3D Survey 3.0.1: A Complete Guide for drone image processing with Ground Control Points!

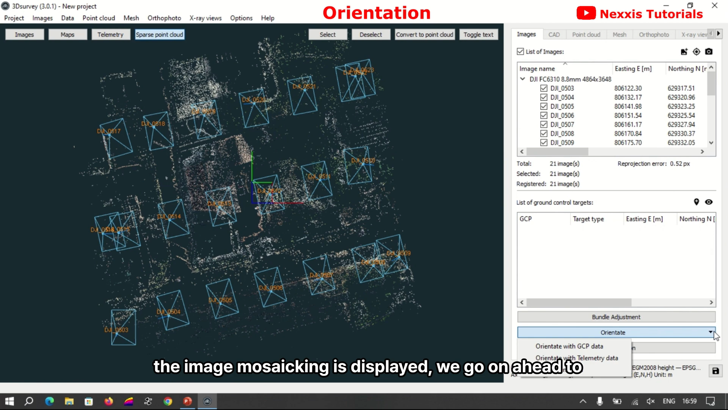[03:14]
we go on ahead to orient our
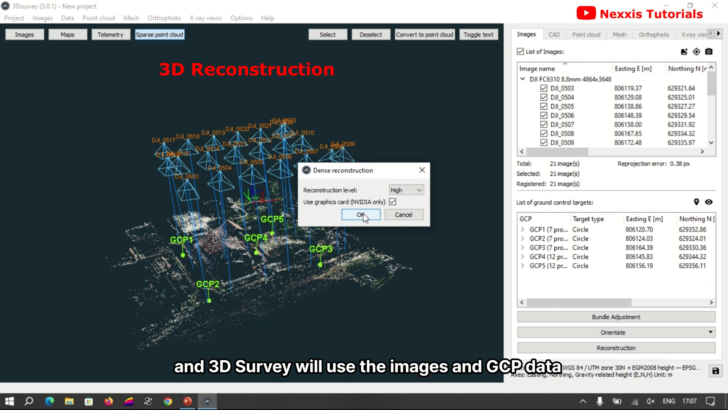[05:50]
and the 3d survey will use the images and gcp data to
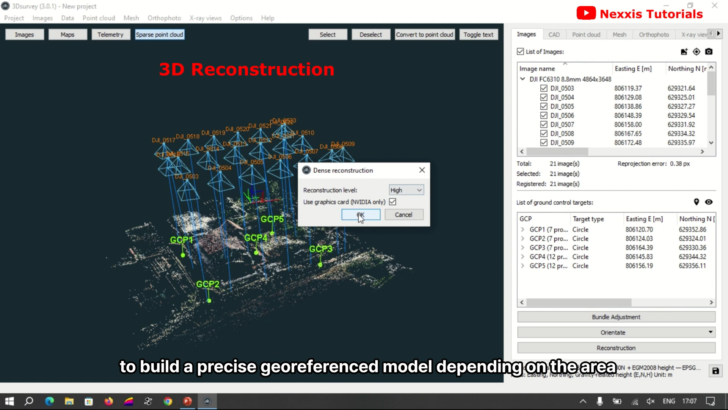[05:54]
build a precise draw reference model depending on the area and number of images processing can take some time but once completed you have an accurate scale
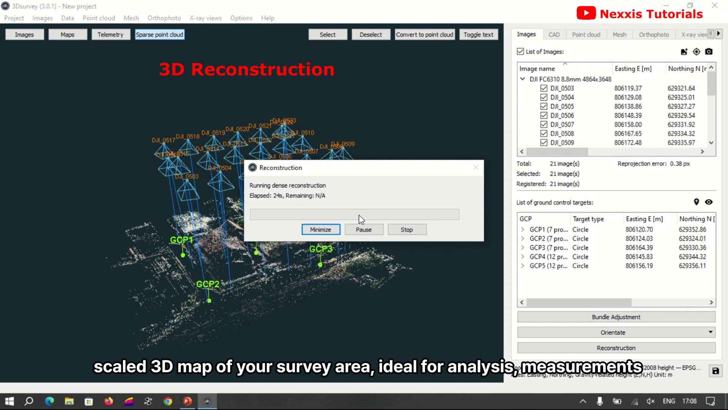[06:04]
3d map of your survey area ideal for analysis measurements or volume calculations
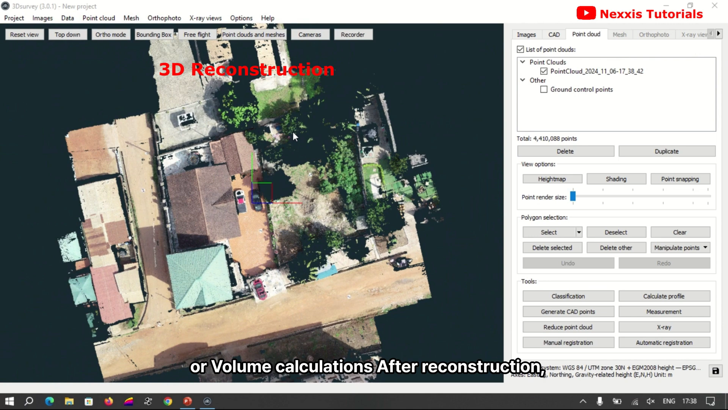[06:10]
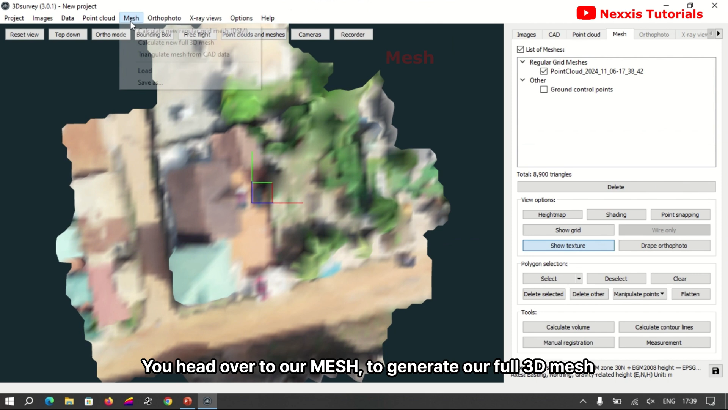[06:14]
after reconstruction head over to our mesh to generate our full 3d mesh click
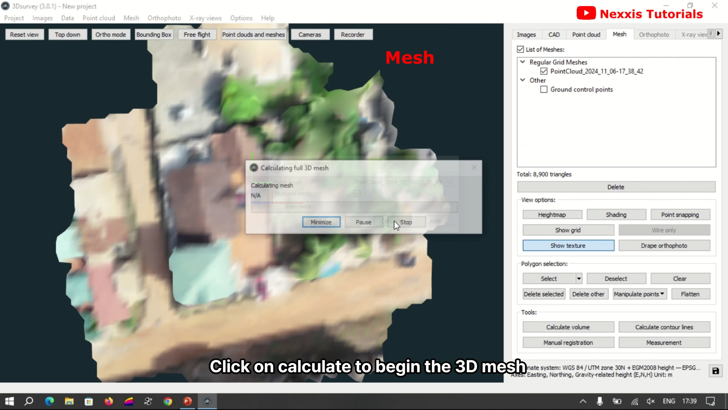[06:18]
on calculate to begin the 3d mesh creation process finally head over to your auto photo
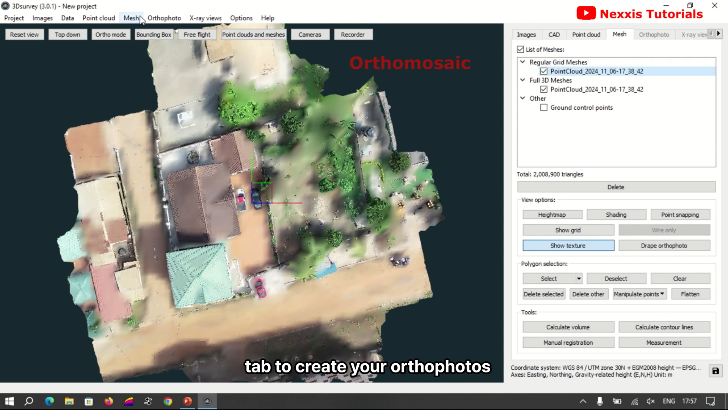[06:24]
tab to create your auto photos click on calculate to begin the auto photo creation process
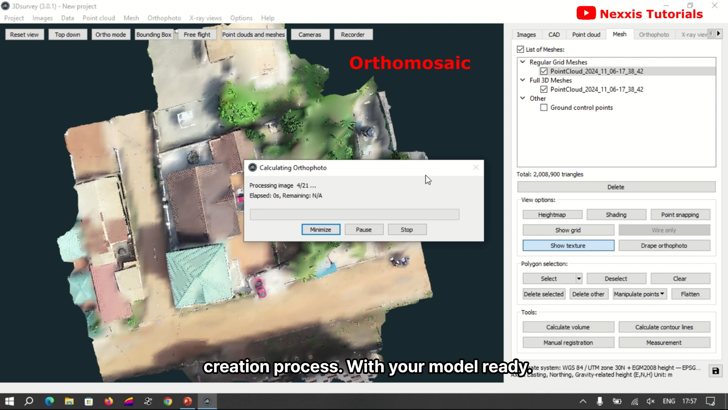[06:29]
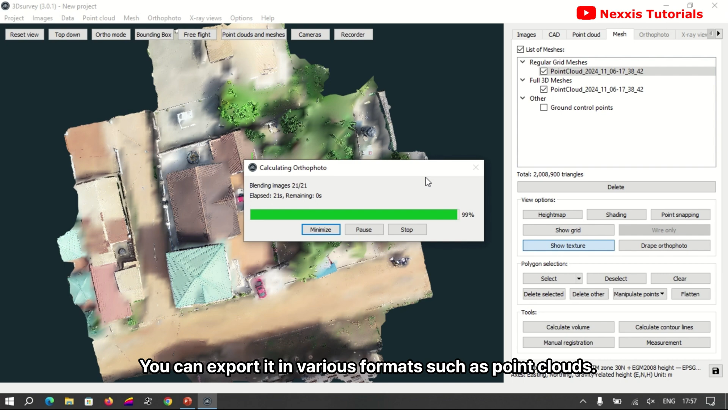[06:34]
with your model ready you can export it in various formats such as point clouds auto photos or 3d meshes these outputs are
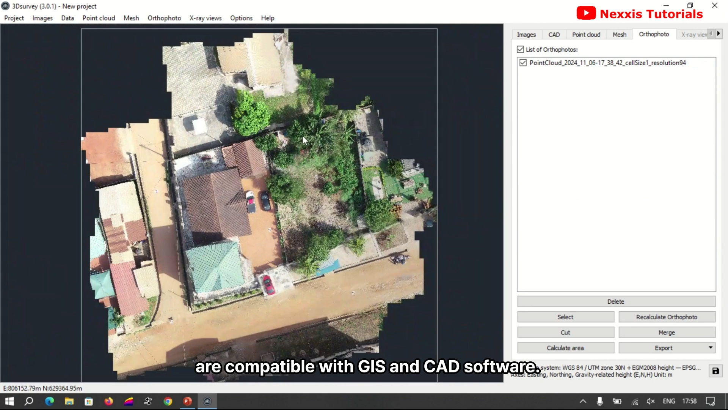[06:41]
compatible with gis and card software making them easy to integrate into other
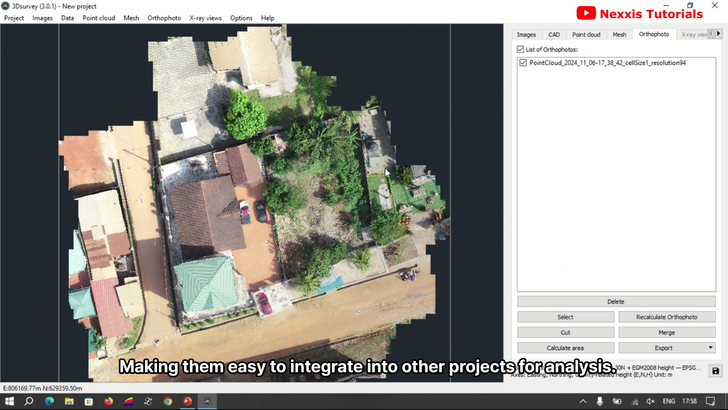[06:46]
projects for analysis from land service and construction planning to